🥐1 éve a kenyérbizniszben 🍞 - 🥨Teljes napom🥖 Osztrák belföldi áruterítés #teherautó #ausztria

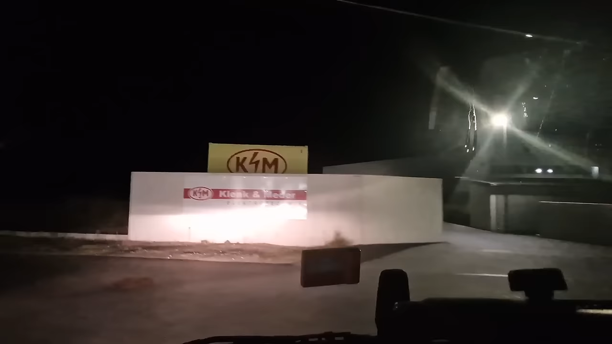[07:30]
irány először a Bizeburg, ami szintén 1 kilométer kb.
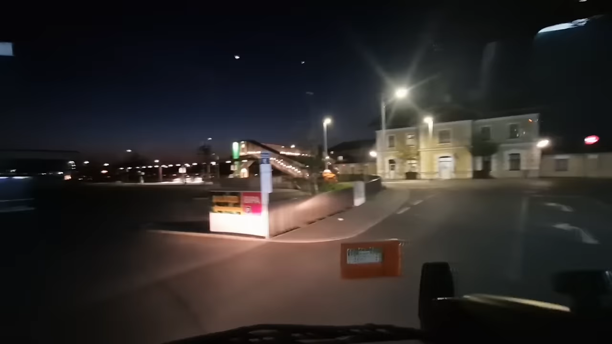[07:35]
Meg vagyok a Valentinnal,
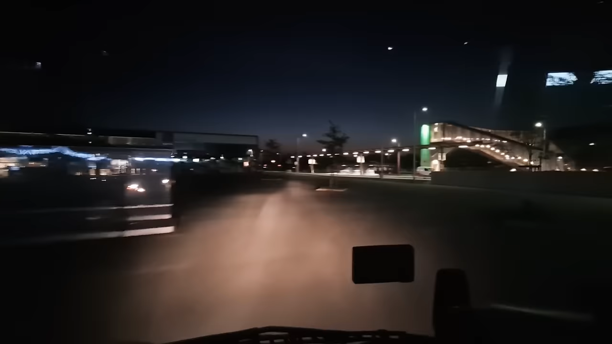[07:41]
most megfordulok itt a Billa Plusznak a parkolójába, ugye most már Billa Plusz a Merkur, régen ami Merkur volt, Merkur? Igen, az most már Billa Plusz, Merkur az már nincs.
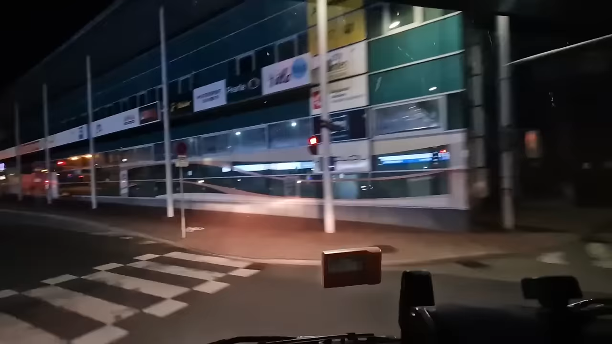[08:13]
mert onnan meg az elkerülőn tudok majd menni szépen Burgstallba, úgyhogy most ezért jövünk először ide.
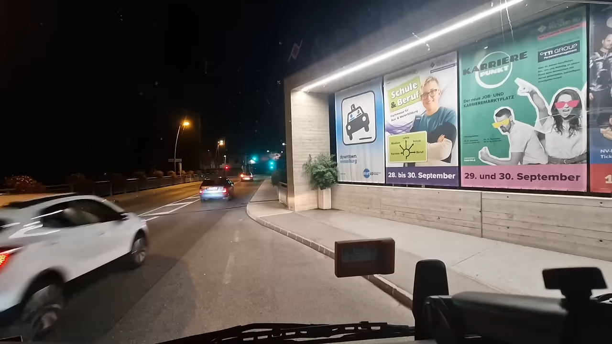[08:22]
Most itt nem ide jöttem, itt csak félreálltam, hogy elmenjenek az autók, itt meg szoktam így fordulni szépen.
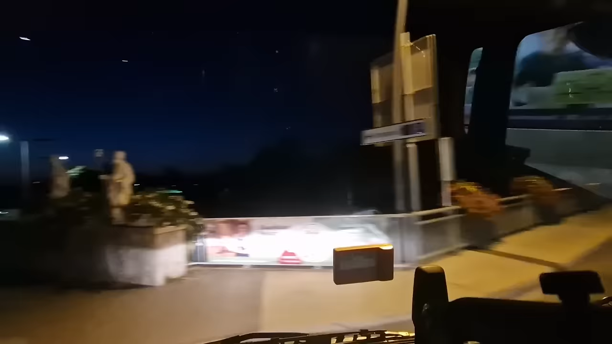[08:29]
És beállok ebben a busznagállóba, nem megyünk be közvetlen a hotelhez,
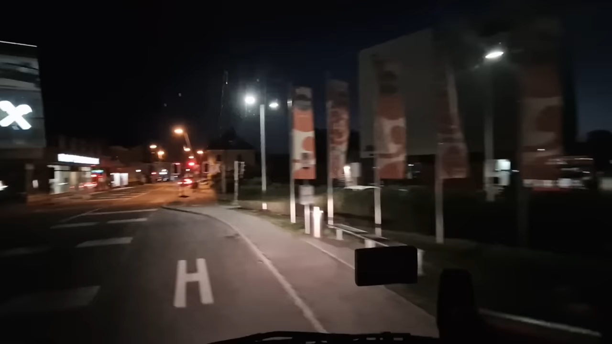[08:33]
mert itt van egy ember, aki ügyvéd a lánya, vagy nem tudom, aztán itt csernháborítás miatt nem szabad semmiképpen oda menni és hangoskodni a hüttővel. Mindig itt megállok a busznagállóba, és innen betolom ide a hotelhez jobbra. Mármint betolom az árut.
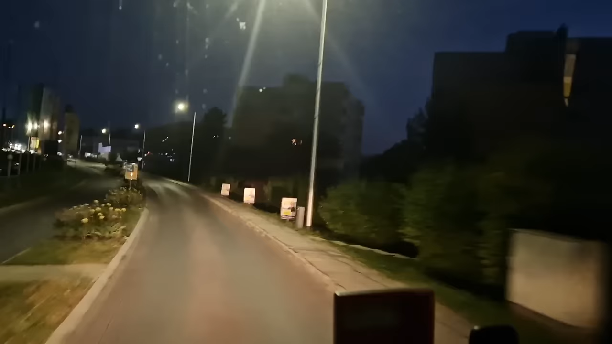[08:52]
Ez is megvan, megyünk vissza a Haubi Verzumba, ugye kiszállítani az édességet. Nem ott megyek, ahol autóval mennék, megint csak a csendháborítás miatt, ott ilyen lakóházak vannak, hanem hátulról megyünk be a céghez, ahogy van,